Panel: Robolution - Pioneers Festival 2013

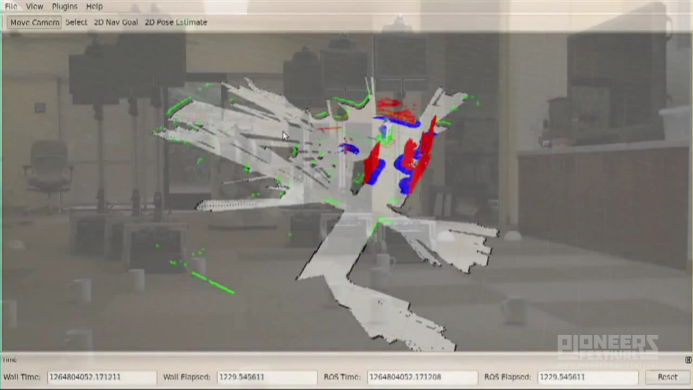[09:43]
And navigation was one of the things that we did well. We actually had the PR2 robot navigate 140 kilometers over 2 weeks of continuous operation,
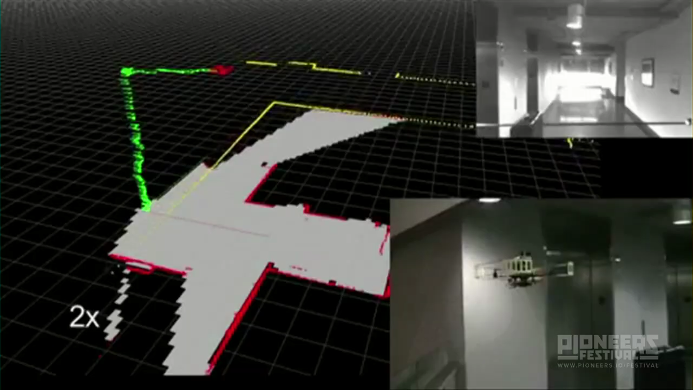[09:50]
plugging itself in as needed. There's some interesting robots.
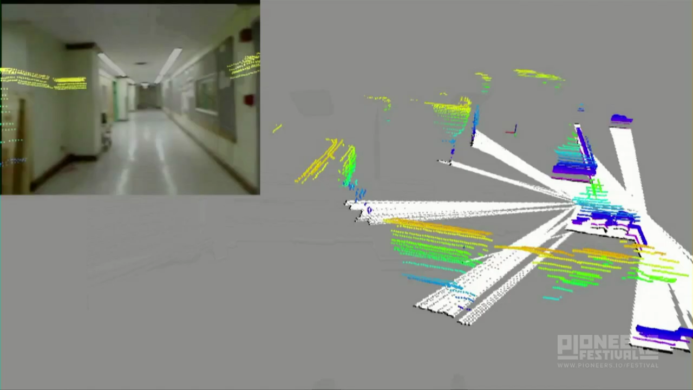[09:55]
This is a quadrotor building a 3D map of a room.